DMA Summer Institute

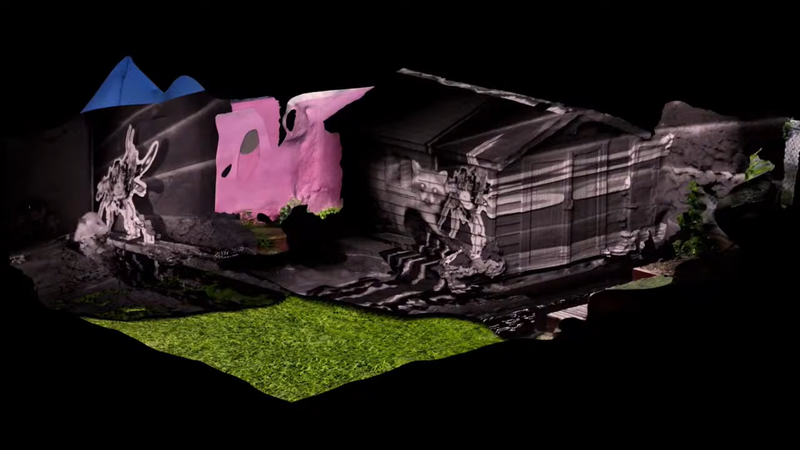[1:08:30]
So this evolved out of the same process where I'm doing the 3D modeling and then I'm printing out an object that I'm putting in my backyard for the animals to interact with.
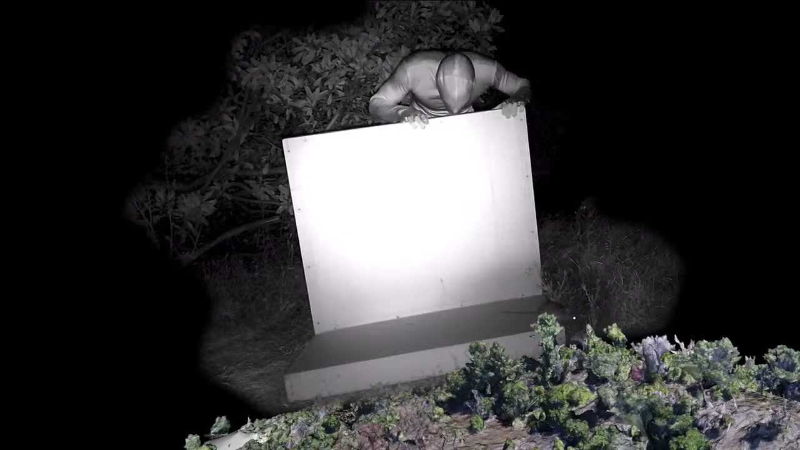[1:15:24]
That's a baby possum. And so I began to develop an interesting relationship with my daily routine of going to the park, checking the cameras, not seeing very much wildlife during the day, and then I would film myself at night, and then I would film the animals, and I would combine the shots together.